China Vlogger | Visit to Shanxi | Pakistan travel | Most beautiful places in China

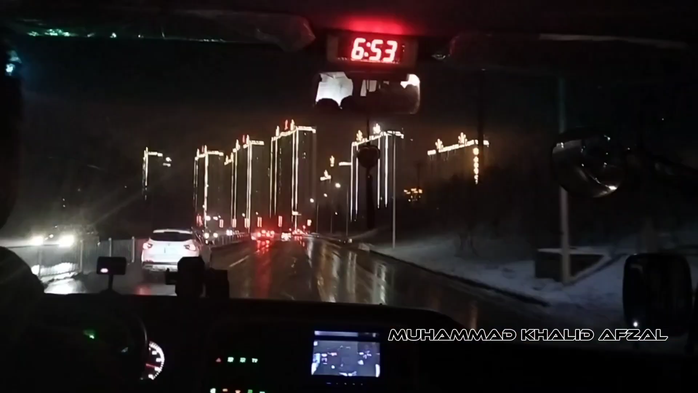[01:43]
ये रात के ख़ूबसूरत मंज़र उन सड़कों के थे जहाँ पर बर्फ़बारी
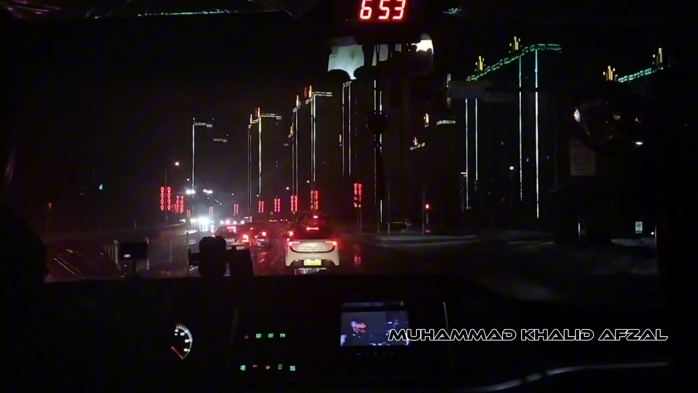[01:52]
पड़ रही थी और ख़ूबसूरत लाइटें, रोशनियाँ। ये ट्रिप तमाम दोस्तों के साथ बहुत अच्छा गुज़र रहा था।